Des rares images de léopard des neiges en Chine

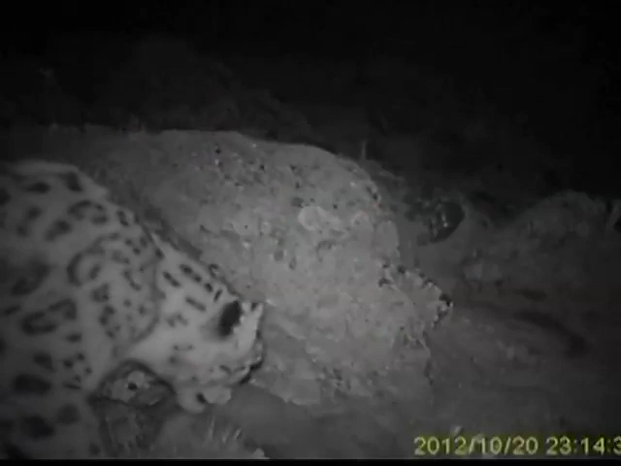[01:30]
Ce n'est pas la première vidéo de léopard des neiges que Ranga a capturée. En octobre de l'an dernier, il avait communiqué des images d'un léopard des neiges observé dans la nuit.